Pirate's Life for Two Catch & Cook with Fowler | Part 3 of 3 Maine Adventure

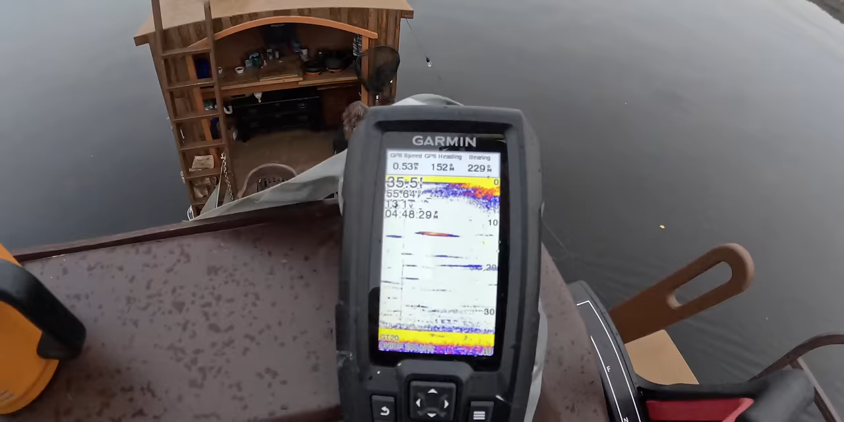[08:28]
I'll just stop and float for a sec but when I rig up but there's all kinds of fish activity everywhere probably just white perch